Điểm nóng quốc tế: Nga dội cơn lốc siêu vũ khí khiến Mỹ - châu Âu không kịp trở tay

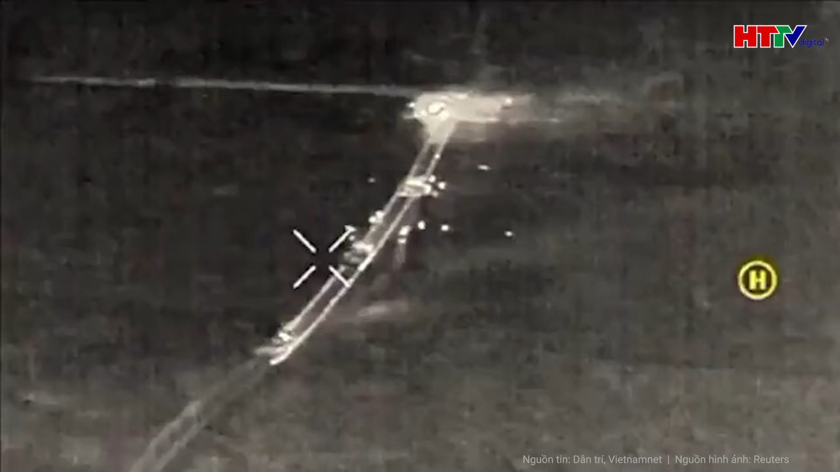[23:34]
thiệt hại đáng kể mà lực lượng Kiev phải hứng chịu trong cuộc tấn công bằng UAV của Nga